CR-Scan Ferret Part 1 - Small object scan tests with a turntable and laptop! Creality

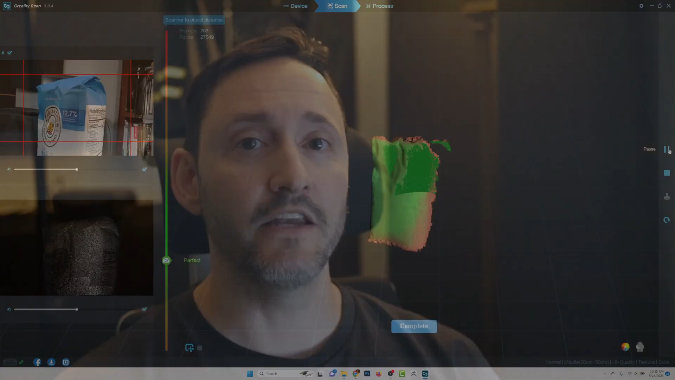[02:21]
You do have manual settings you can dial in for both camera exposure and IR exposure,
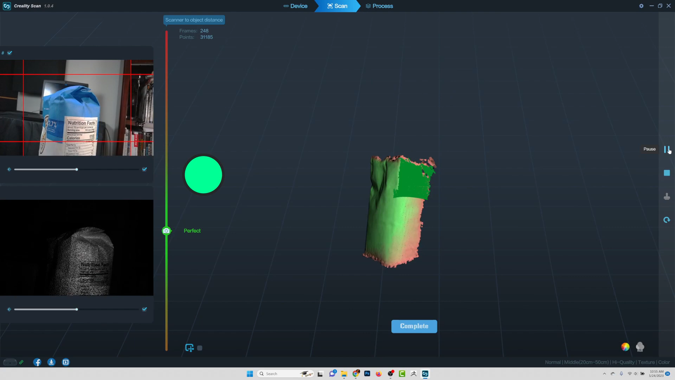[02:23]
as well as how the object is processed. Basically, how the point cloud data is optimized, how that point cloud is turned into geo, and how that geometry is textured.
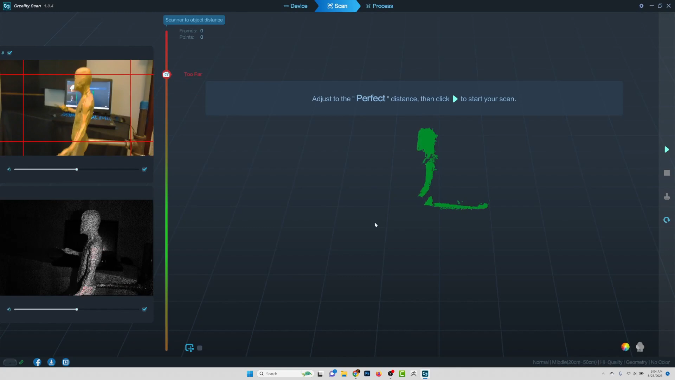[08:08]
I'm going to be looking at the screen, looking for that perfect distance, and then clicking the plus sign to start our scan.
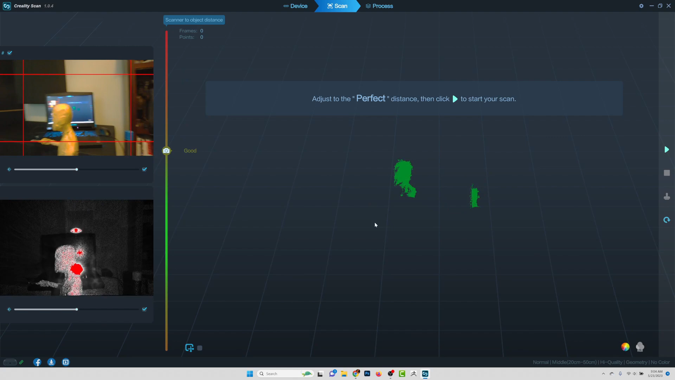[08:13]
And I've also got a lazy susan on here, so I can be turning this as I go.
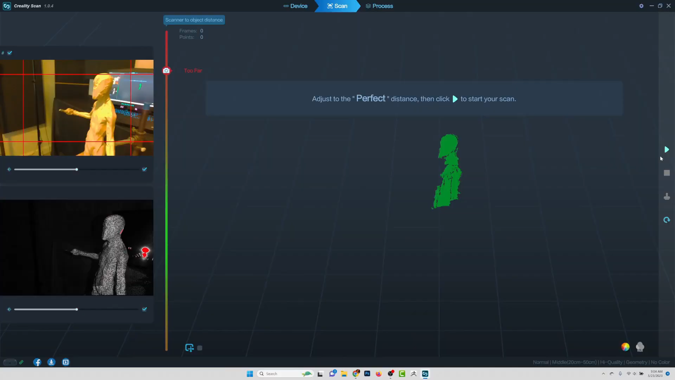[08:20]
So here we are at the perfect distance. Everything's green.
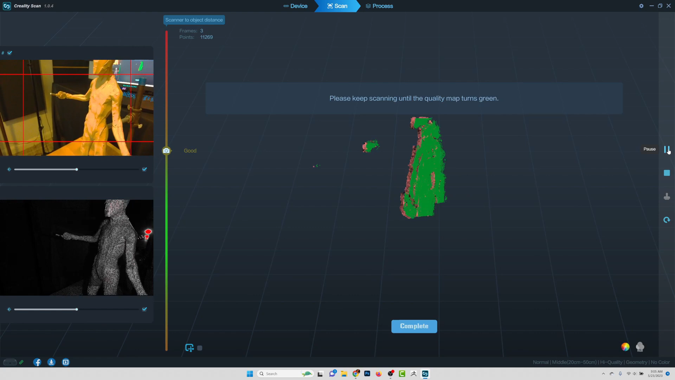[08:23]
I'm going to start our scan here and then just be turning this as we go.
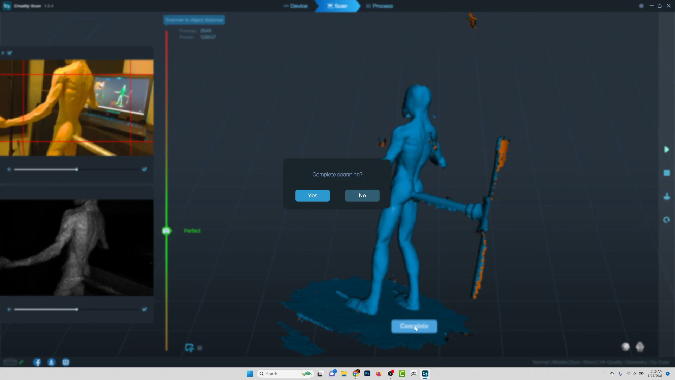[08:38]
Yes. And if I don't want to do one step, I can skip this and go down here to optimization manual.
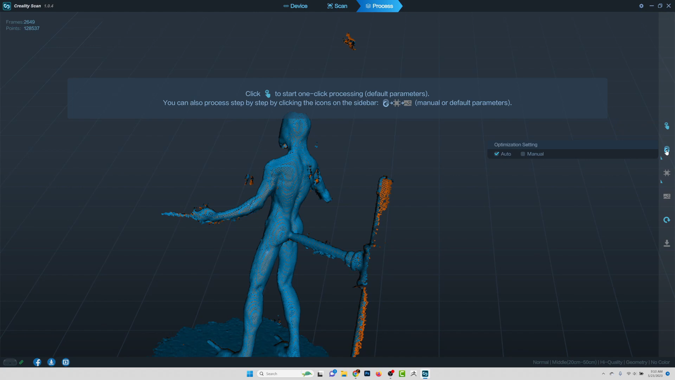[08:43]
And then of course the mesh processing here, I'm just going to say, go ahead and just give me one click. Yes.
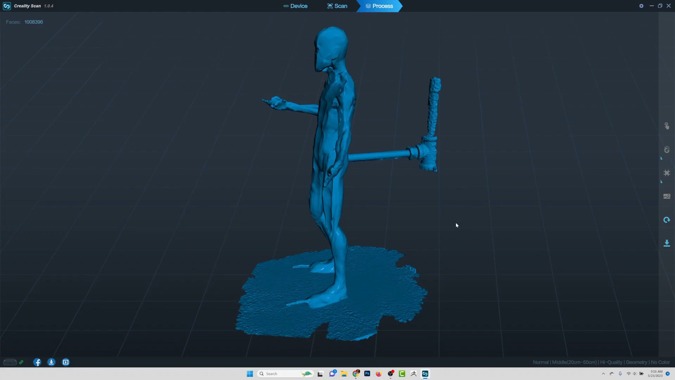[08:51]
All right.
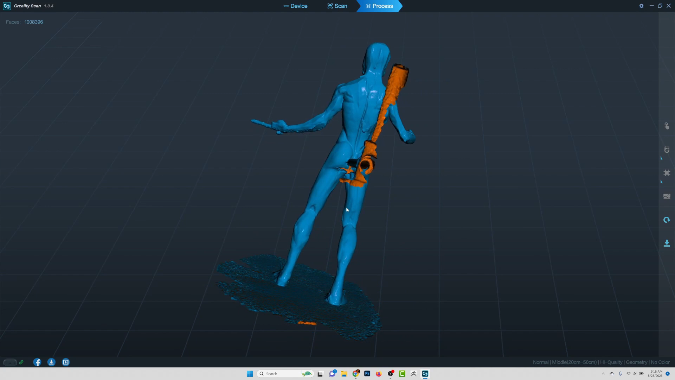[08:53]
Looks like my model is done. And quality looks pretty good. So I'm going to go down here.
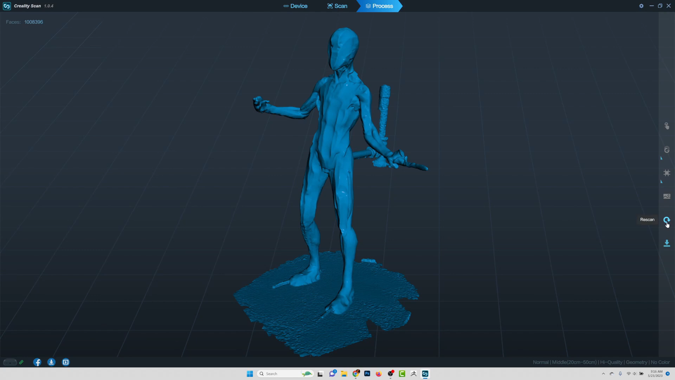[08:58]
You can see we can rescan or we can export. I'm going to go ahead and just export this onto my documents is fine.
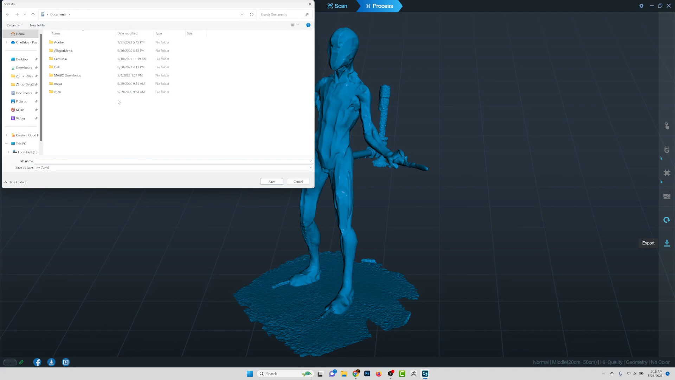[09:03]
You can do PLY STL or OBGEM. Let's stick with STL. We'll call this maquette. And I'm going to do another test where I turn on some lights.
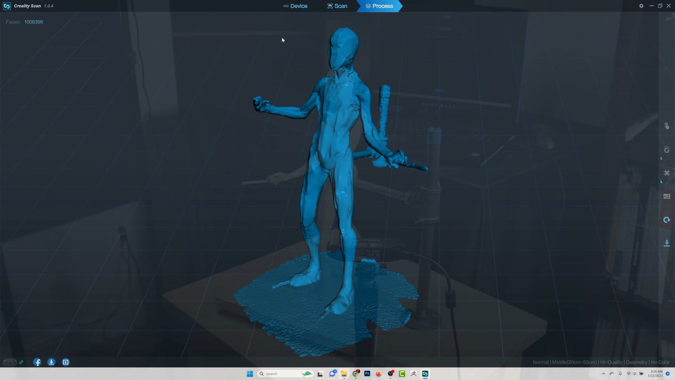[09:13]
All right. So I've turned two softbox lights on. I'll go ahead and show them to you.
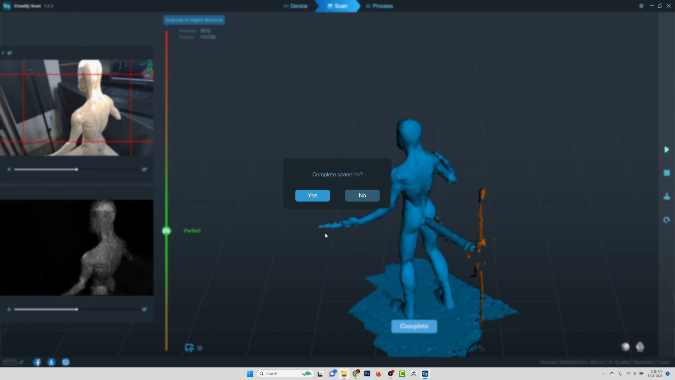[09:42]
Yes. And we'll do another full process.
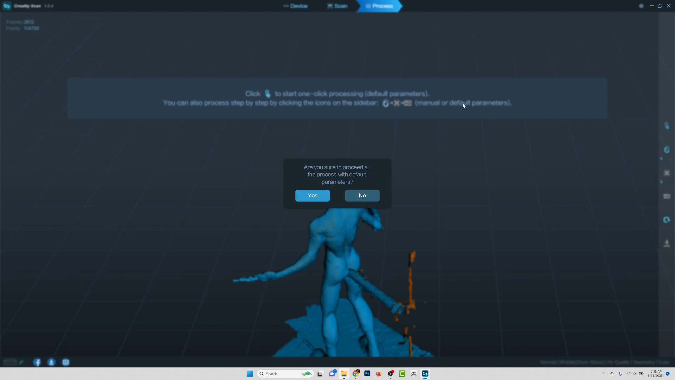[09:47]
Yes.
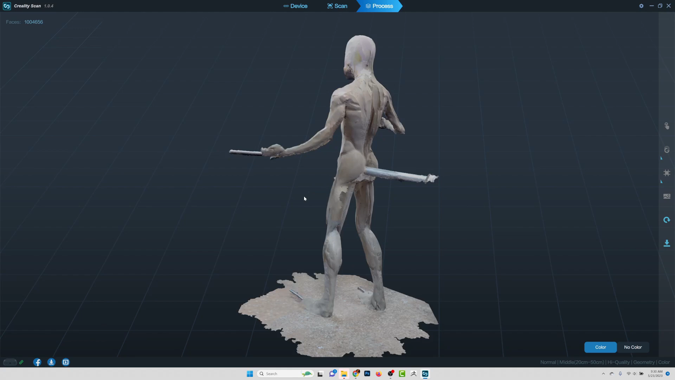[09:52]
And this one apparently I left color on, which I don't really need.
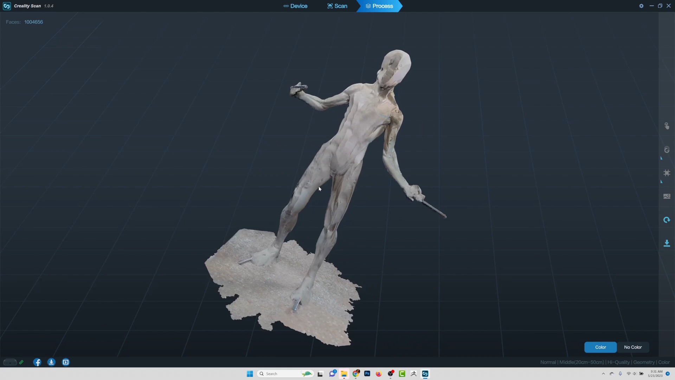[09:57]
But I mean, it's not a bad thing to have available. So yeah, we'll go ahead and keep it. Export this.
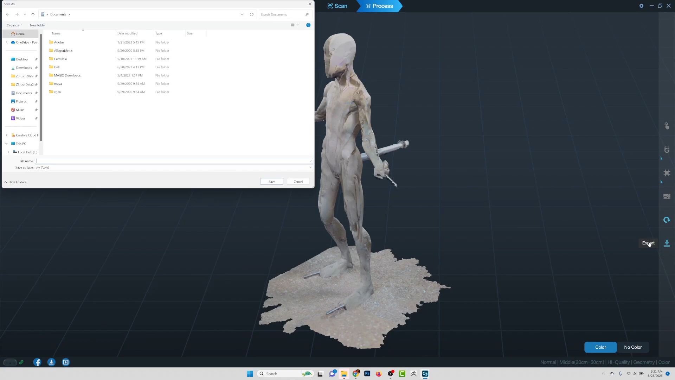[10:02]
And we'll do this one as an OBJ.